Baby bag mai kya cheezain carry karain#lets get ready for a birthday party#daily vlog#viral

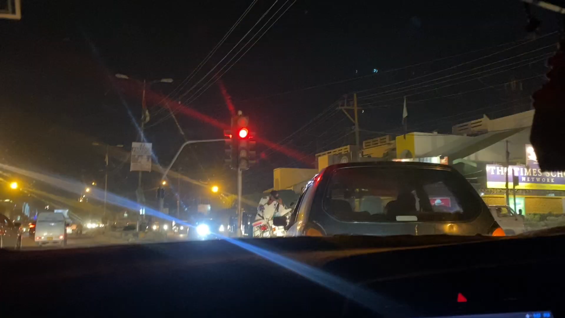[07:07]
ये हम रास्ते में हैं। कराची में ट्रैफिक बहुत ज़्यादा है, तो बस हम लोग काफ़ी लेट भी हो गए थे ट्रैफिक की वजह से।